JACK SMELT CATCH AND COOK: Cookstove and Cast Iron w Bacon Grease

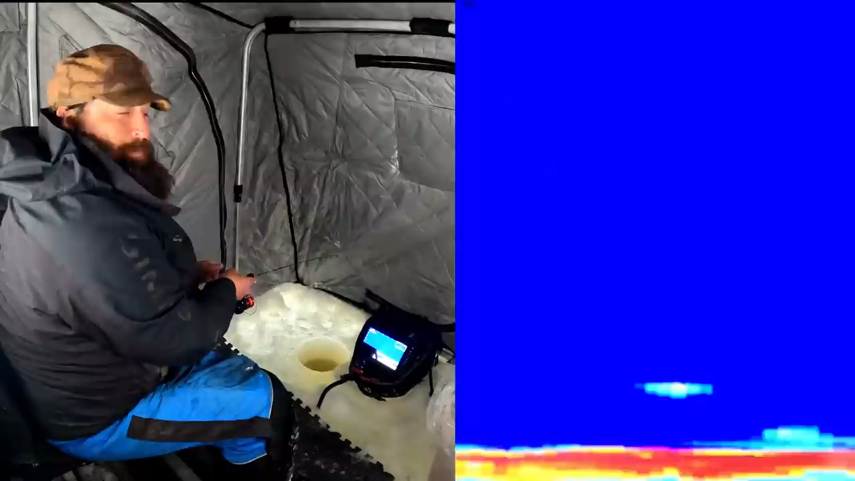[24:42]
This one's coming in slow. I like him to come in a lot more aggressively. Now visually, with the electronics and the live scope, I can clearly see that he's not on, and a lot of times when I talk about sight fishing these things on the electronics, I'm looking for them to be super tight to the jig, and then a color change, meaning I'm getting even better. You know, that puts them even tighter to the jig. And then I just slowly lift, and if I feel anything while I'm lifting, it's basically the hook set. So that's what I mean by sight fishing them. Now, if you're not sight fishing them, even if you don't have electronics,
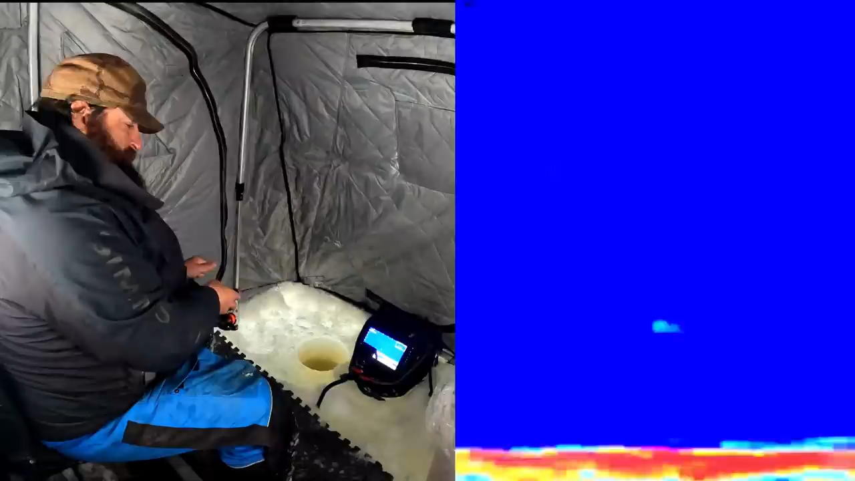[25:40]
Today, just from watching my screen and how most of the hits have been, I've pretty much got most of the hits and the interest by putting it on the bottom and just reeling it about 2 foot up to right there. And if nothing follows, you can put it right back down and just go right there.
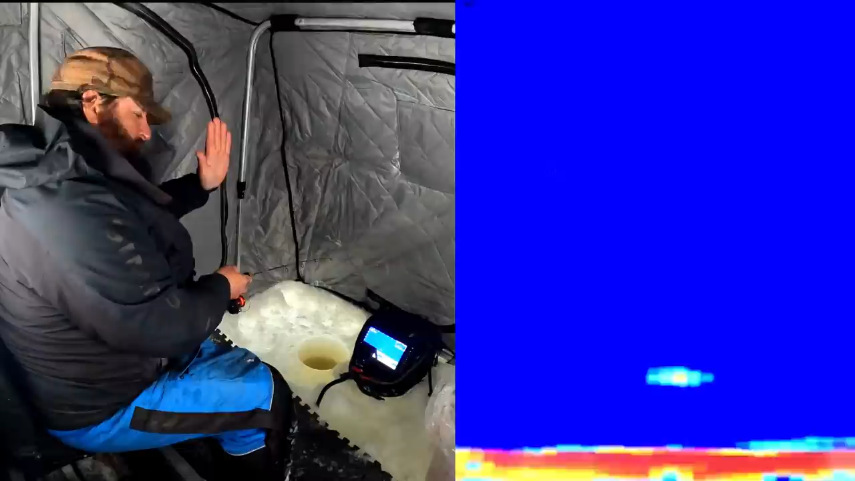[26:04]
And then if one comes straight up vertical at it, that's how I've been getting most of the bites today. So that electronics tells me that. And then I'm gonna key on that a little bit more today. You know, I'll still try some other things because I know eventually they'll turn on as a school. But for the most part, I'm gonna be just hitting bottom and lifting up, seeing if anything follows. If anything follows, I've been holding it pretty still, and that seems to be, here comes one right there. Hold it still. He sees it. Should be a bite.
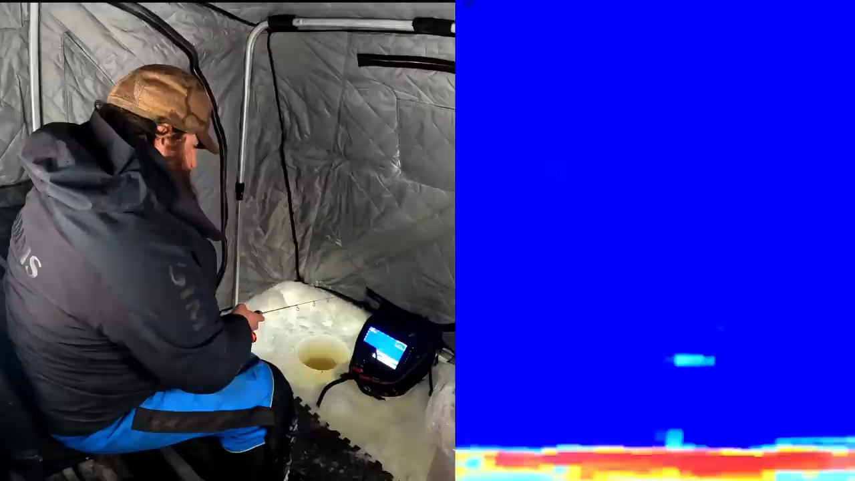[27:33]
Alright, I think there's one on me already. Yeah, here comes one.
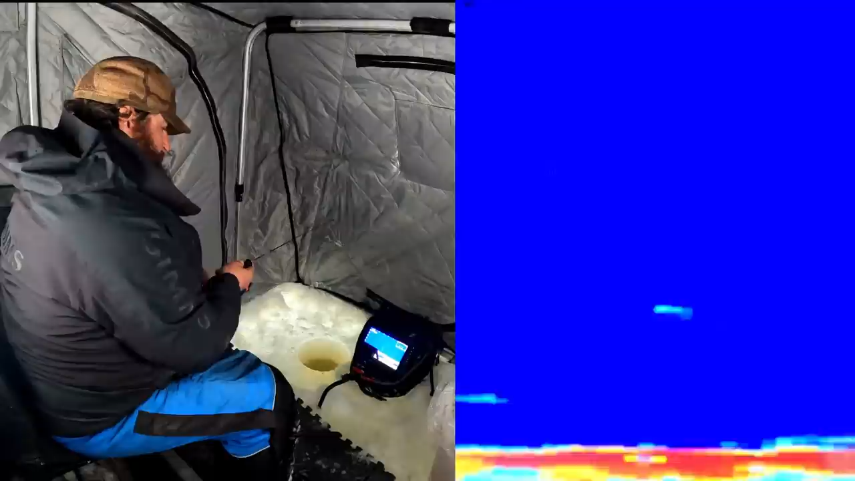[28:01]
Man, they're fussy today. Whew. They are hard to catch today, guys. That's kind of the rule of video and fishing. No, it's a bad weather day. We're right in the midst of a pretty serious cold front.
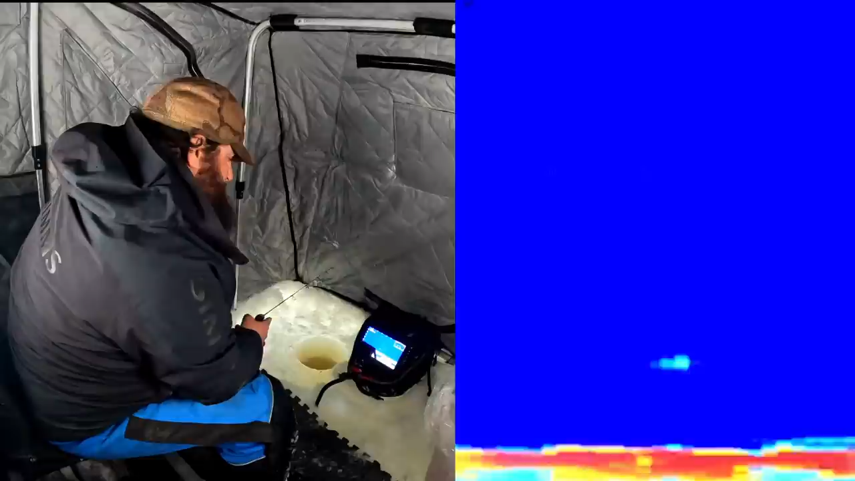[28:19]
The water is definitely murked up, and we got a pretty good wind out there. It's blowing pretty well straight sideways out there. This is about as bad as I've ever seen them hug the bottom, which is making them really hard to catch.
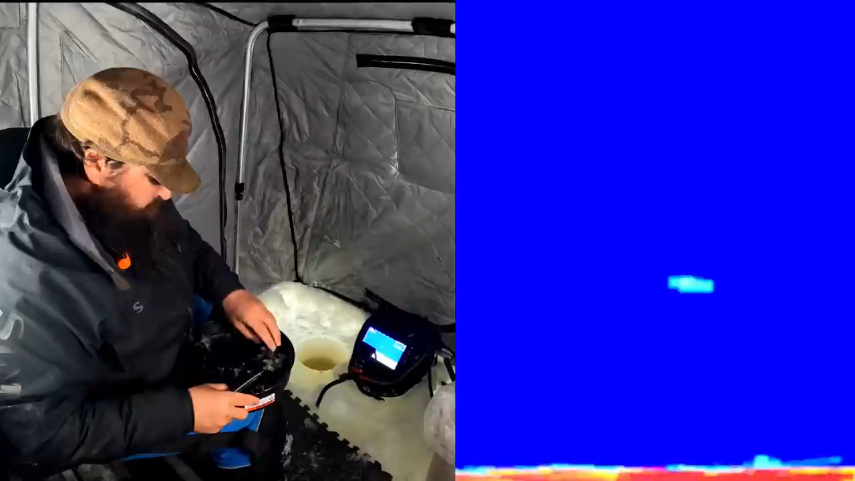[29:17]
It'd be similar to like a salmon and a landlocked salmon.
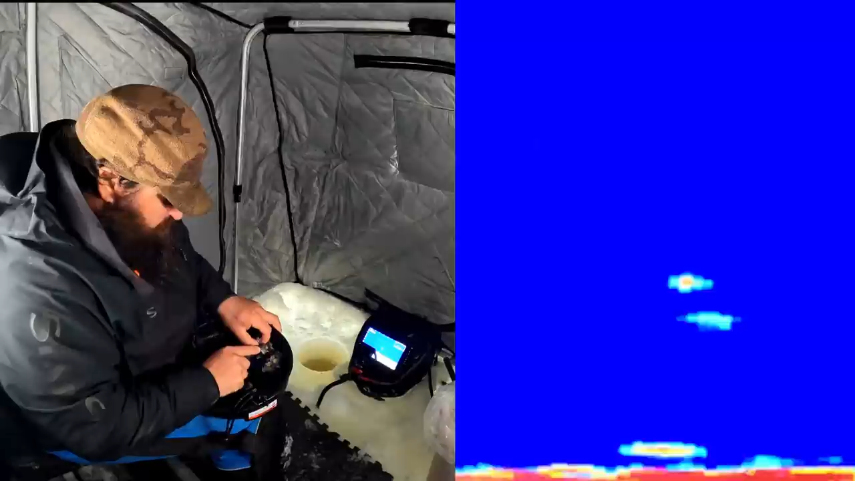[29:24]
Oh, there's one on me. Can he bite?
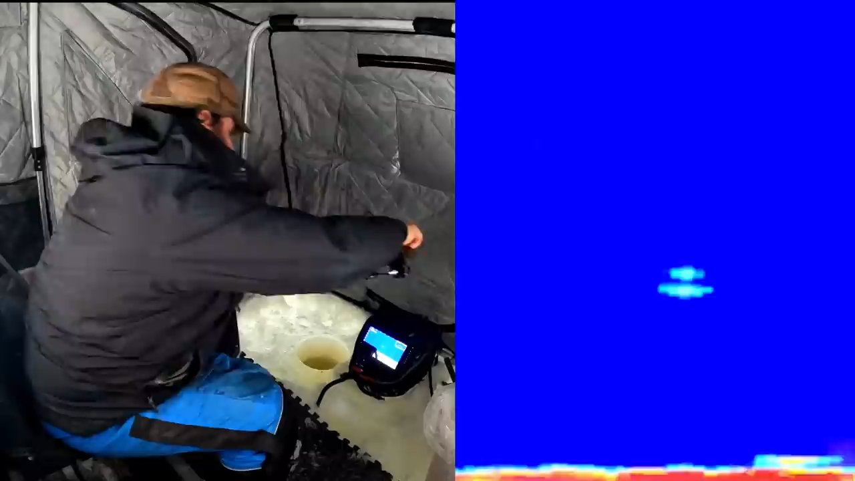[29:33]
Missed them. He had it that time.
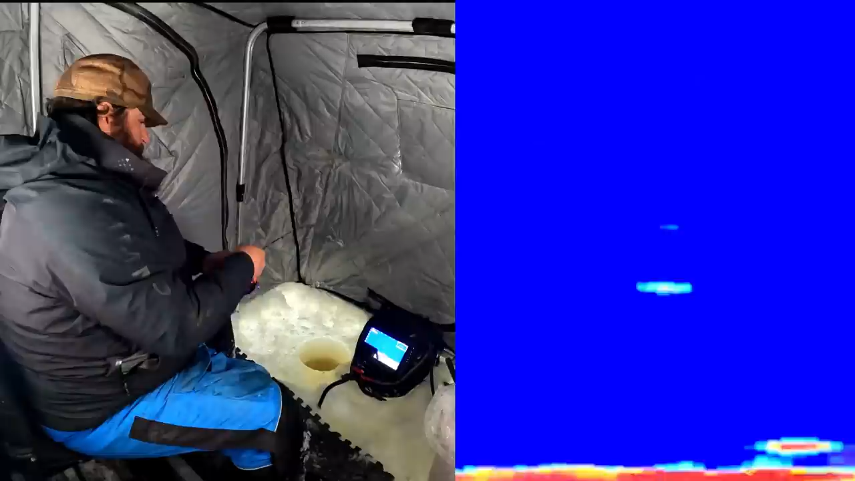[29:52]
All right, here comes that second one I was telling you guys about.
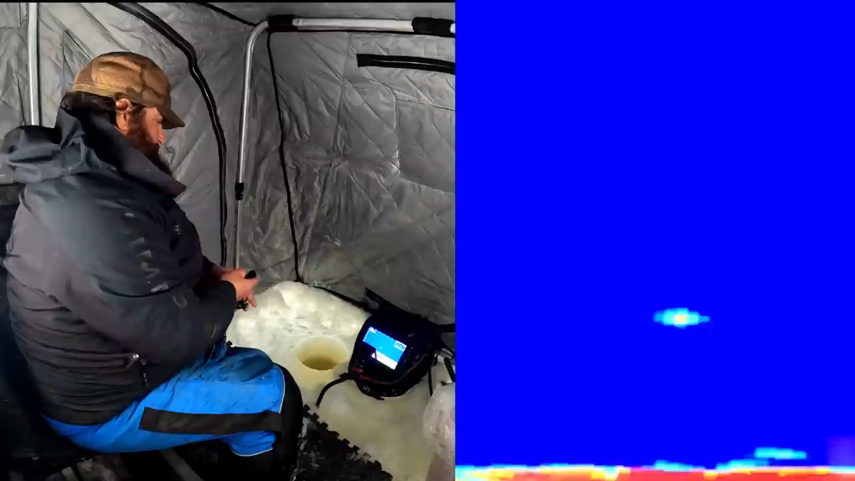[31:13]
I stop even worrying about that first one when that second one comes in. All right. He sees it. Here he comes. I'm going to make him work a little. Hit it. Hit it.
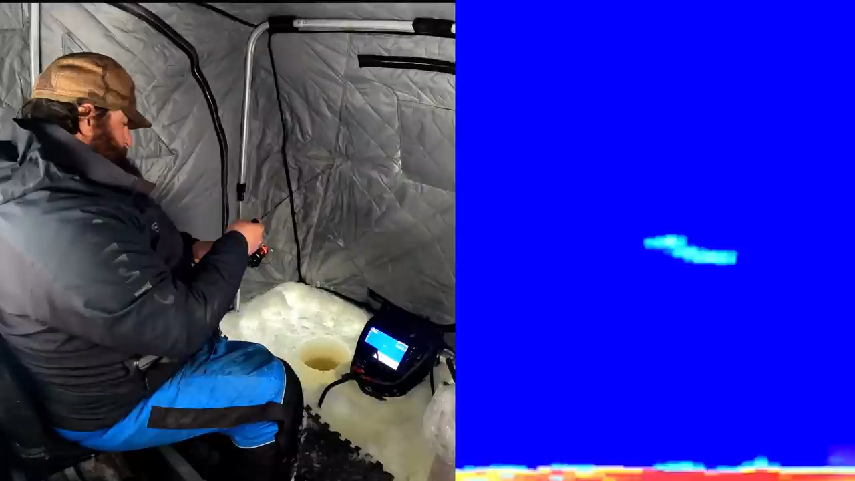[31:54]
That's crazy high. Golly.
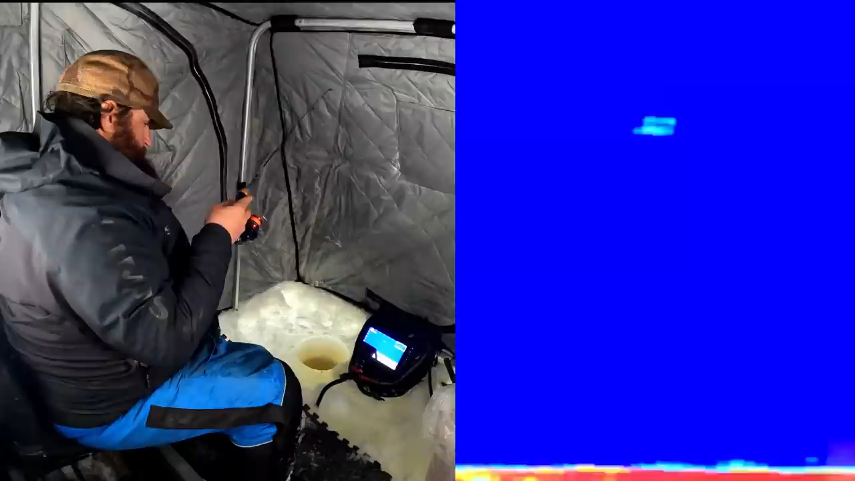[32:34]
Can't seem to get him to bite. If I can get those other ones interested. This guy, yeah, see how the second ones, second and third are coming in? They're going to him. They might not even see me yet.
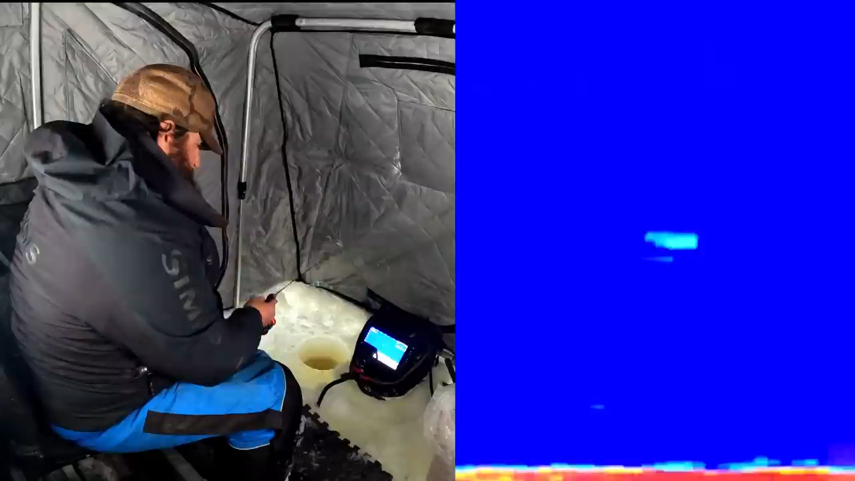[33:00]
Golly, don't I hate missing one. We got him on the screen, though. It's a different ball game right now, folks. We got him lit up. There's one. Nice. All right. This is how the screen's supposed to look.